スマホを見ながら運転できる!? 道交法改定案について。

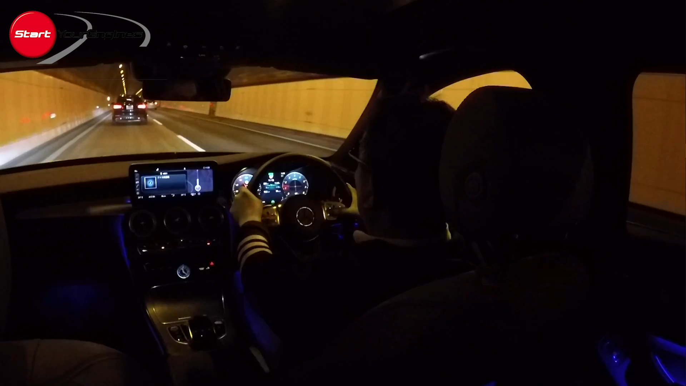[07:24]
いじれますねワンクリックでもう一発でレーンキープから前後のクルーズコントロールいきなりレベル2まで上がれますねスイッチをいくつか操作するのではなくて右手の親指でロータリースイッチを一発クリックするだけでレベル2の状態にレベル0から上がることができます今まだレベル2ですからハンドルから手を離してしまうとアラームが出るんですけども